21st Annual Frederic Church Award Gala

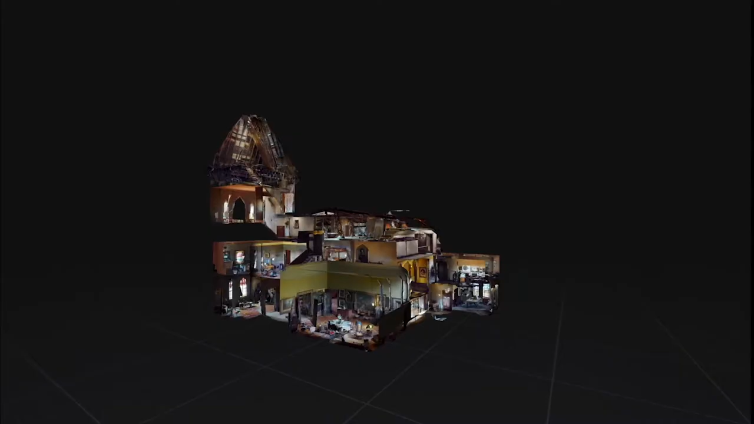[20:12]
For the first time, we've been able to photo document the main house,
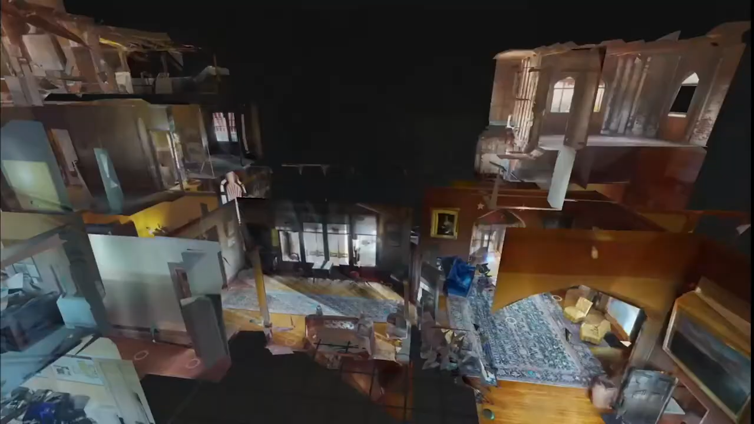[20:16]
both inside and out, as well as the larger Olana landscape.